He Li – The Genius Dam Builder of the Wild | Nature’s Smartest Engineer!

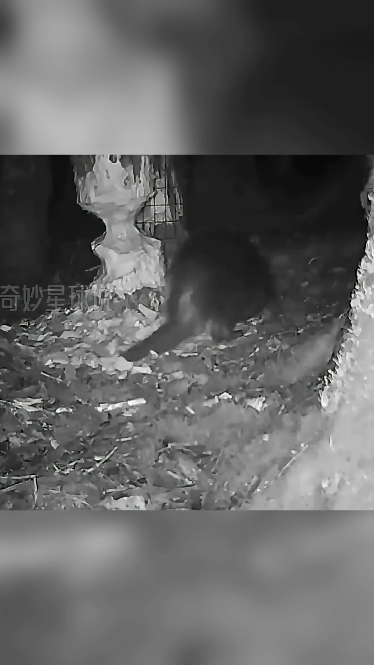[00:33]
When a tree is about to fall, he quietly sits and waits for the wind to do the rest.
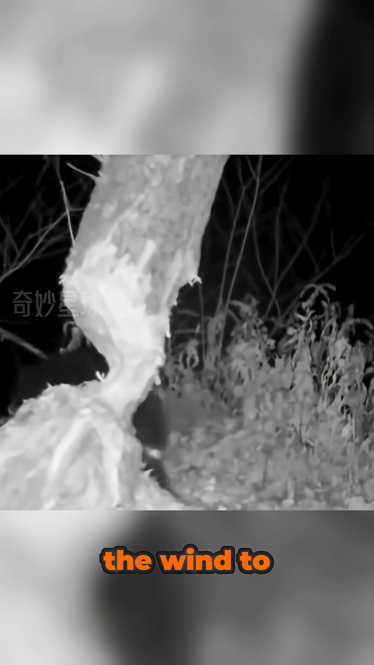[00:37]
But sometimes, the tree falls the wrong way and lands right on him.